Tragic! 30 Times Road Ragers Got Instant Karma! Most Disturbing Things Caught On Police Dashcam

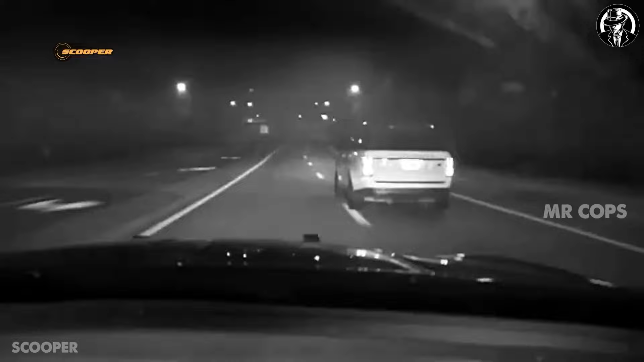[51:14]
bringing the two FHP officers and the pursued vehicle into Leon County. The stolen vehicle, despite the police presence, recklessly sped away at a terrifying speed, weaving through intersections and ignoring red lights. Recognizing the dangerous situation, a police car requested permission to move ahead and lead the chase.